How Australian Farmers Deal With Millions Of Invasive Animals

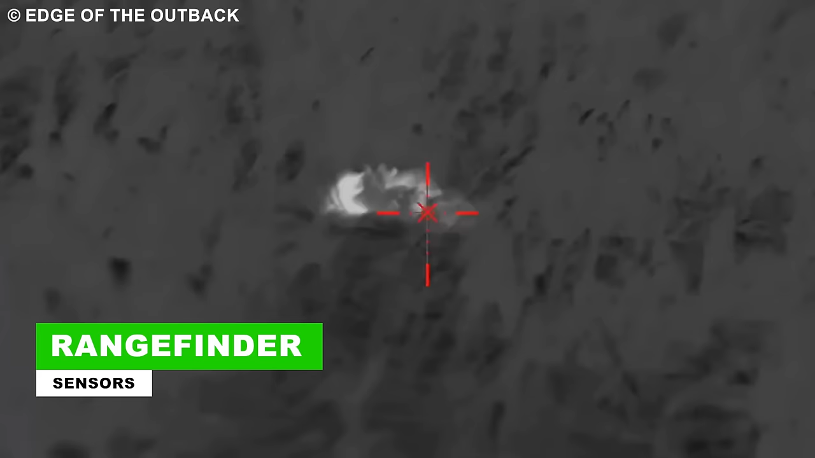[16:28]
Equipped with rangefinder sensors, it distinguishes target cats and foxes from non-target animals,
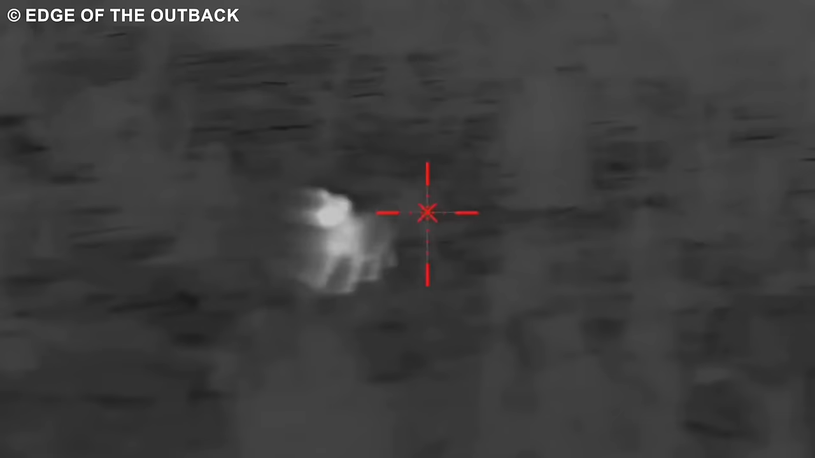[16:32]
delivering a measured dose of toxic gel to the intruders.
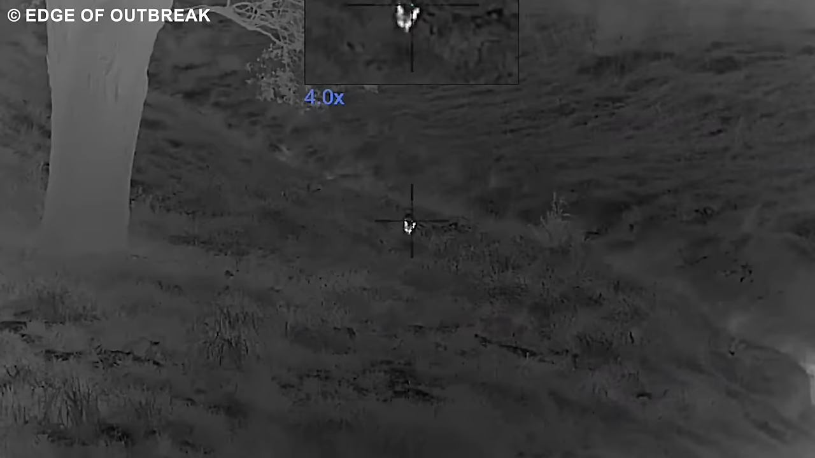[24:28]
The use of spotlighting or thermal rifle scopes enhances visibility during the crucial hours of darkness when foxes are on the prowl. Farmers recognize that precision is key,